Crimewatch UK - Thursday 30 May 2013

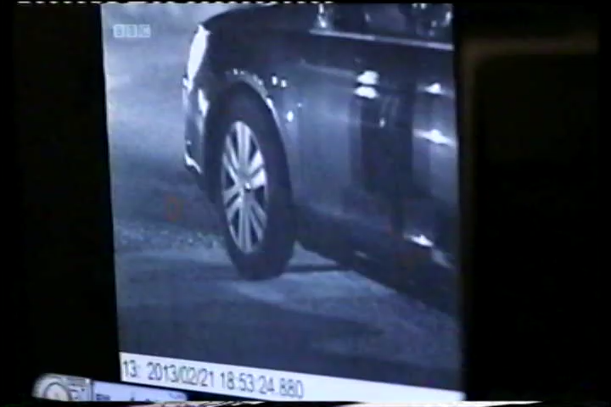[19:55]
Yes, we've got CCTV from the petrol station on Pointers Road, and this shows that the offender tried to get into another vehicle before he attacked our victim, but the drivers managed to lock the passenger door and he backs off.
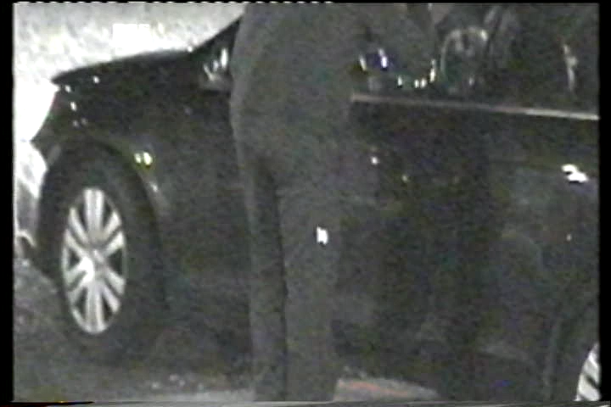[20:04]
Crucially, again, a lone female driver.
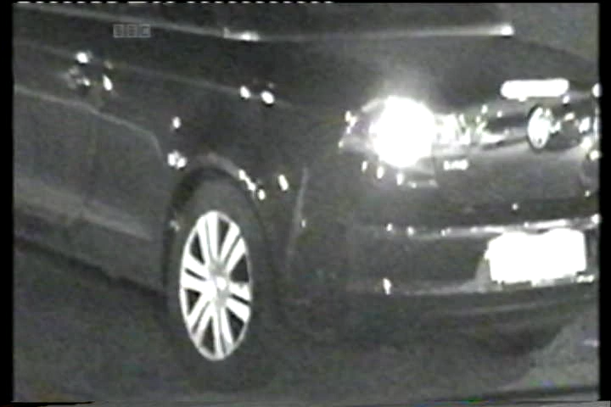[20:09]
He doesn't go away, though. He waits on the corner, and the next vehicle to exit has two people in the front seat.
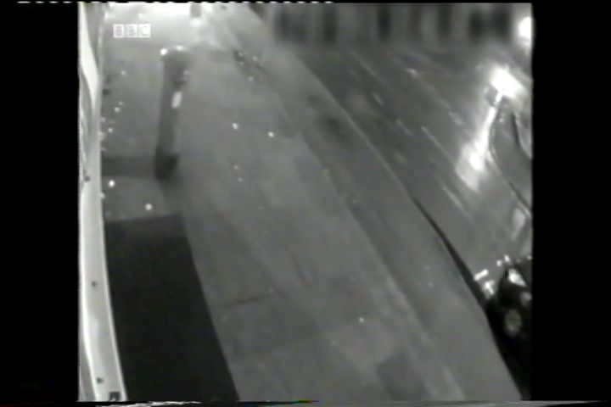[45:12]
seemingly guided by two hooded men, pulls onto the pavement outside and reverses straight through the shop front. Two men then rush into the post office while the driver waits outside.